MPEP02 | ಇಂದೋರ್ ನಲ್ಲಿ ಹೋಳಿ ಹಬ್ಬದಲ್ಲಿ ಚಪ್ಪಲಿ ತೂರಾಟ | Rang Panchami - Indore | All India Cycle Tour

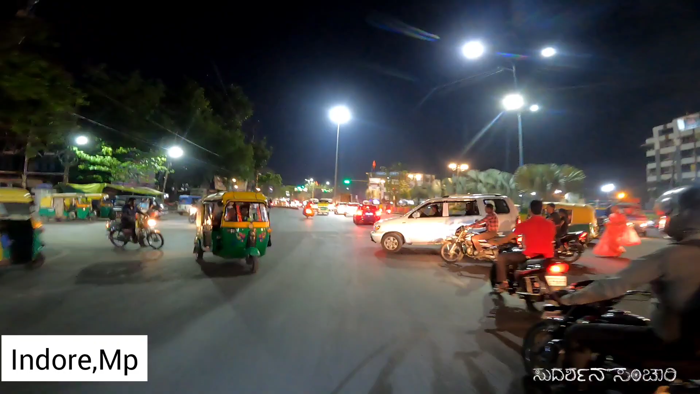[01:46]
ಇಲ್ಲಿ ಯಾರೂ ಟ್ರಾಫಿಕ್ ರೂಲ್ಸ್ನ ಫಾಲೋ ಮಾಡಲ್ಲ. ನಾವು ಫಾಲೋ ಮಾಡಿದ್ರೆ ಹುಚ್ಚರಾಗೋದು ಖಂಡಿತ. ಸೊ ನಾವು ಫಾಲೋ ಮಾಡೋಕೆ ಹೋಗ್ಬಾರ್ದು.